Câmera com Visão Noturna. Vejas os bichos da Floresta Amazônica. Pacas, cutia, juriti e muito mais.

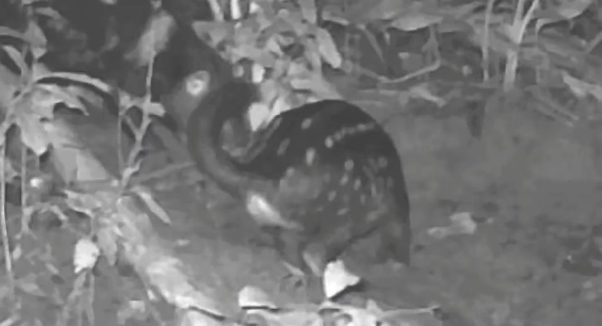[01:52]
de um, ele pega lá a mandioca e vem comer Aqui é onde um come, é comida de um,
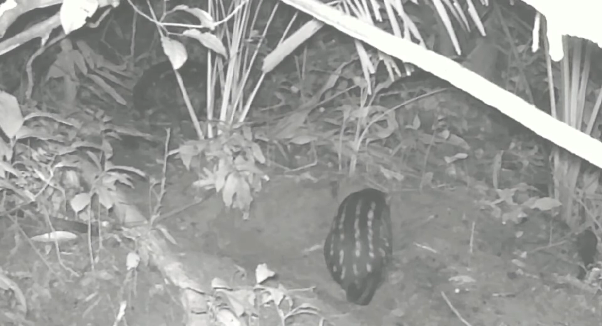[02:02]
ele pega lá a mandioca e vem comer Aqui é onde um come, é comida de um, ele pega lá a mandioca e vem comer